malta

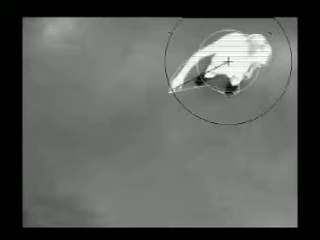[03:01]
By computing his center of gravity, and the vector between this and the furthest point from the center, it is possible to interpret his gestures.